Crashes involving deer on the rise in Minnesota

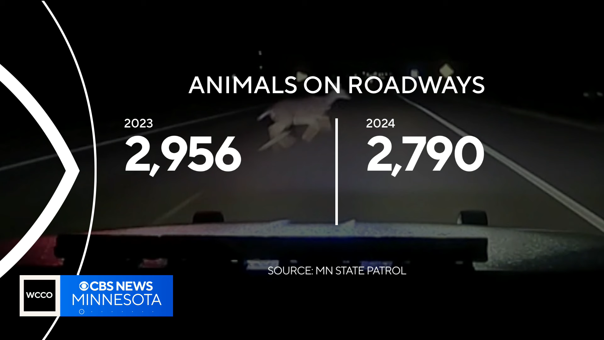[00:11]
The state patrol says it received nearly 2,800 calls for animals in the roadway so far this year. It's a similar pace to last year. John Lortzen shows us the damage that can be done and what drivers can do to protect themselves. I'm taking off the rear bumper on this Ford Edge.